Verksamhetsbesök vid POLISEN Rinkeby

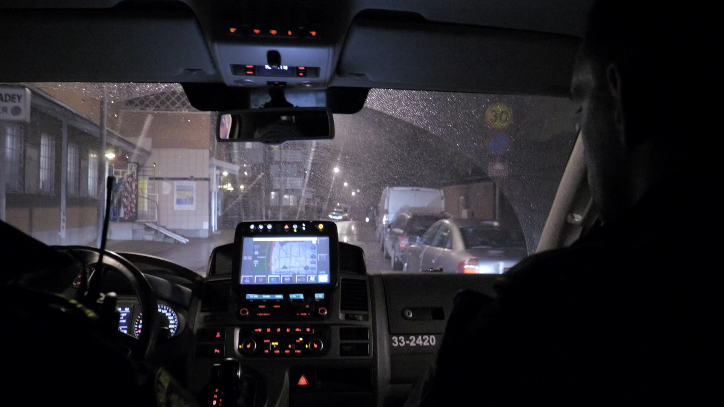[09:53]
Det är så här, parkeringsförbud och så 30, skylten där. Och så börjar parkeringen. Drrrt. Ja, från 2420.